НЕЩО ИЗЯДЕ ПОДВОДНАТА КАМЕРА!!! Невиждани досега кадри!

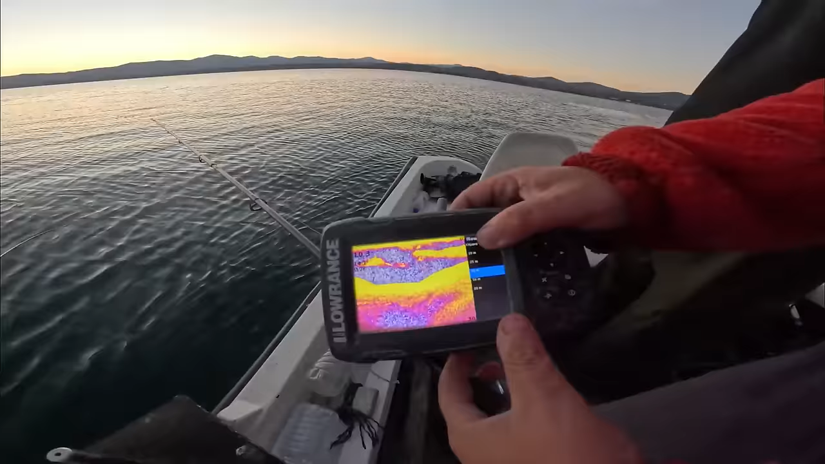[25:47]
Here is the bottom, the bait fish. Yes. And perk hand inside the bait fish. Yes. Sure.